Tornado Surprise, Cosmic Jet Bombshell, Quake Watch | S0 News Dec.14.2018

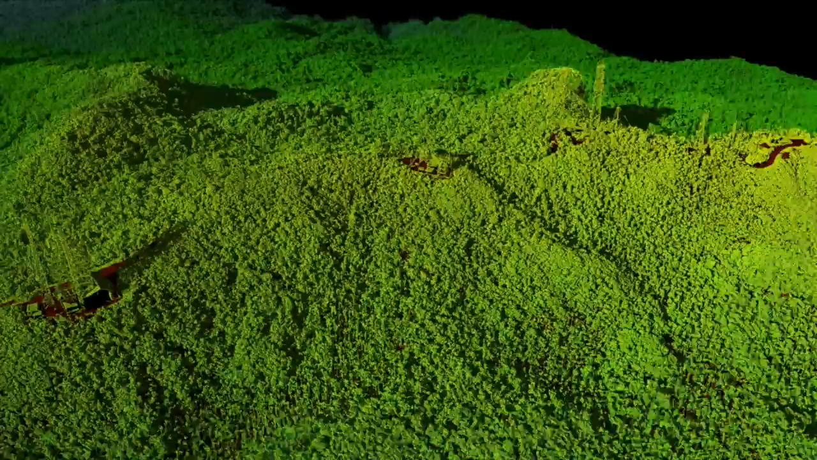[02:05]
we're doing flyovers with lidar in puerto rico it's part of the post maria analysis we began